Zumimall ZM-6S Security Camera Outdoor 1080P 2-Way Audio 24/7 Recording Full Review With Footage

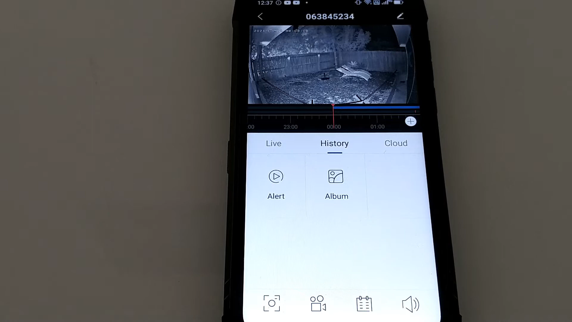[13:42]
of the things you will notice when you move around this is almost working like with a heart this like if you have an nvr or so but this is just
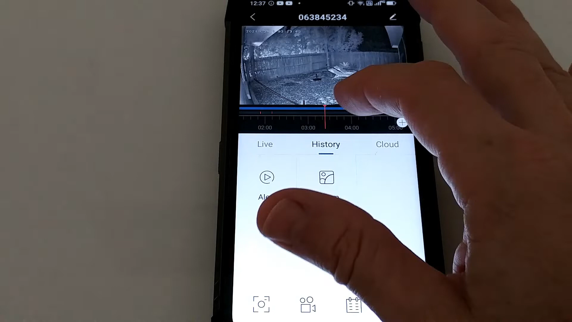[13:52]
from the micro sd card you can move around
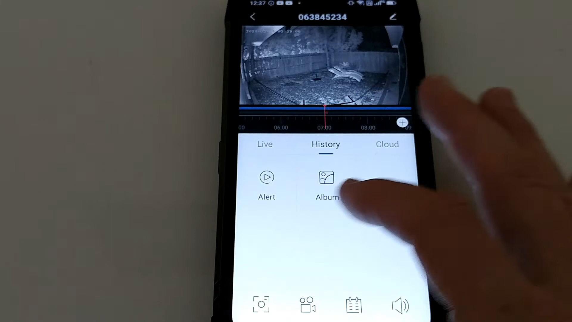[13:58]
you can also go in the history you can see the alerts here and you have the different motion detections
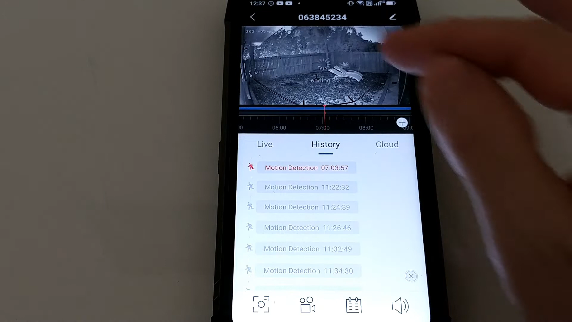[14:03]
and also this works really good i mean most of the things which have been captured during
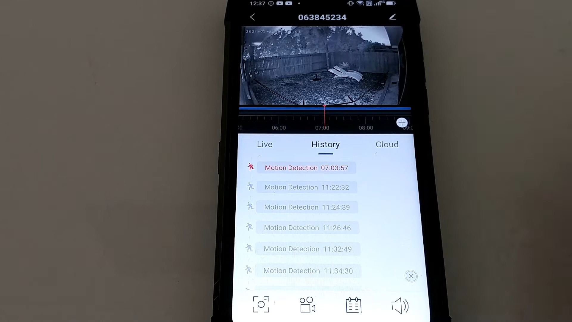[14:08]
the night here these are like insects and so on so i go a little bit
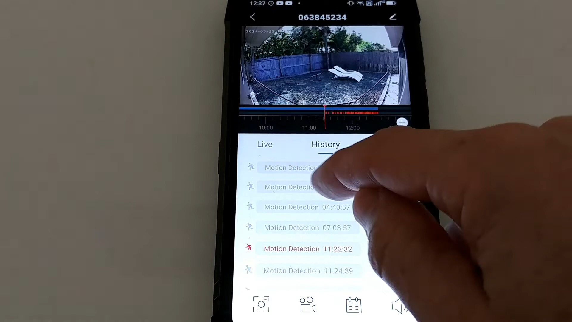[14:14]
back you can see more during the night i mean by the way regarding the night that's really really awesome i hope i can make this full size so you can see how
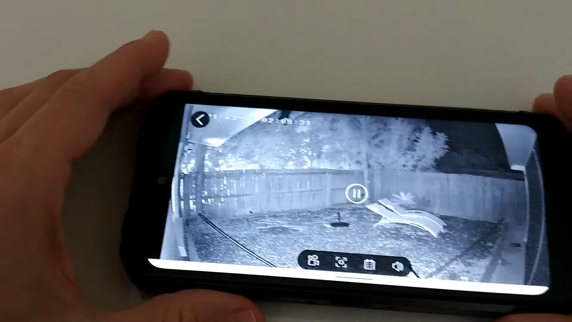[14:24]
good this is in the corner it's about yeah somewhere between 10 and
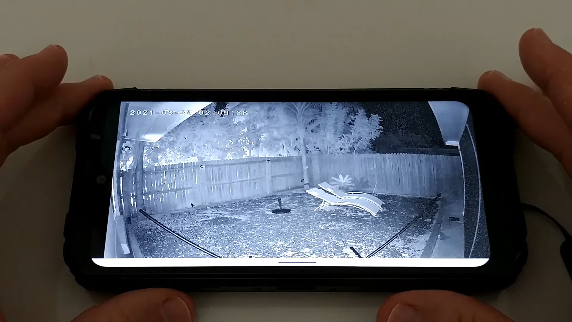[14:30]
15 yards it's pretty far away and you can see how bright this is this is extreme this is almost like during the day i mean it's absolutely pitch dark in this area i mean there's another camera a little bit emitting some infrared light but not much i'll show you that this is much more most of the infrared light
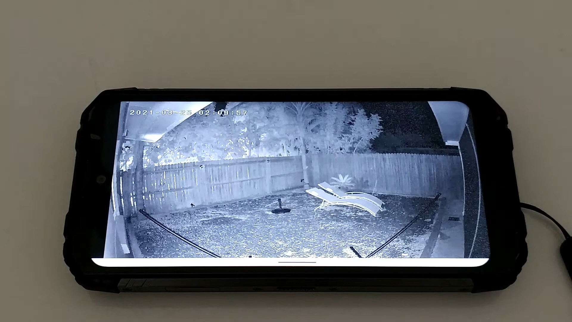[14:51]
is coming from this camera and it's awesome it looks like almost like snow but there's a lot it's extreme how much infrared it's emitting this helps a lot
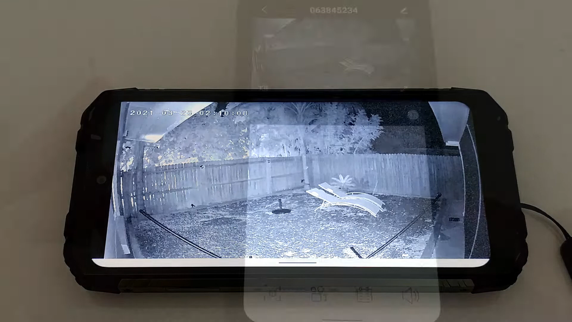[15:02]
so let's go back to the history click a little bit on some things yeah there was not
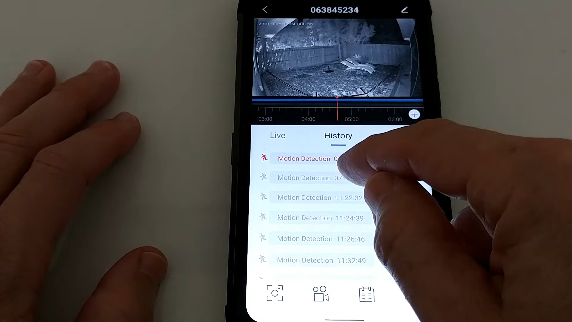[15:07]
much going on most of the things were just flying insects during the night
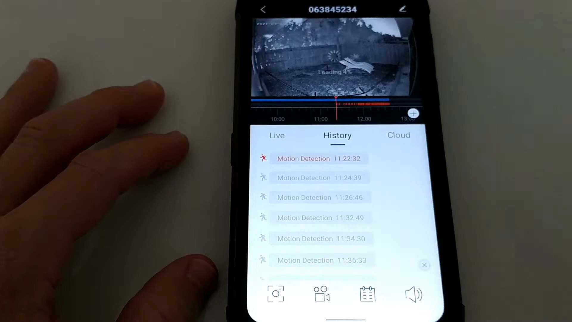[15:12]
but you can see everything is really nicely visible and you